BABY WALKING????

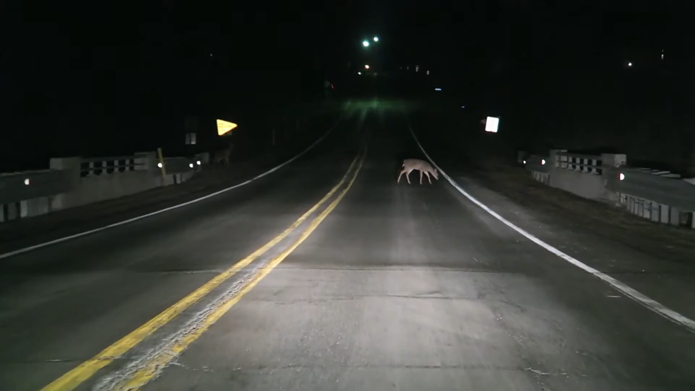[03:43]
all right guys I'm on my way home from work and there's this deer crossing the road no big deal oh you're just gonna go right in front of me huh you're lucky I'm paying attention no big deal you guys are cool